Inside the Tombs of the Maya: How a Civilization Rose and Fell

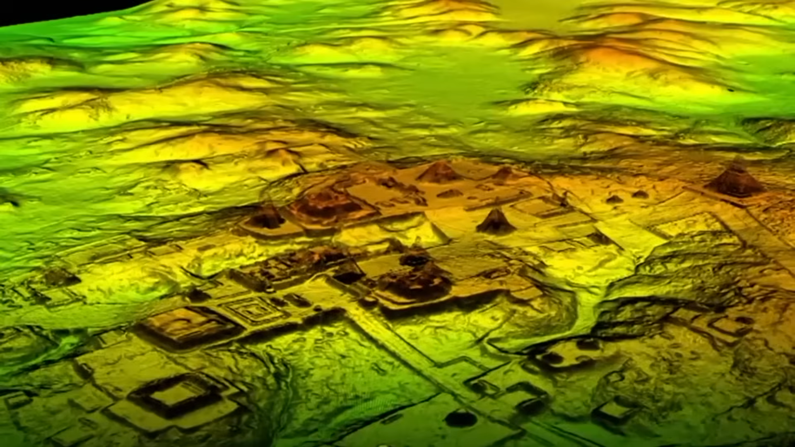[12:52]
That changed with a single flash of modern technology, LIDAR,
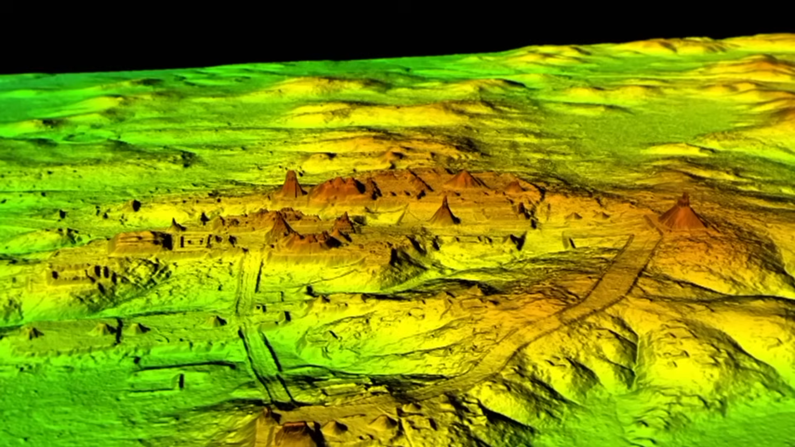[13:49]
LIDAR doesn't just show what's there. It shows what once thrived.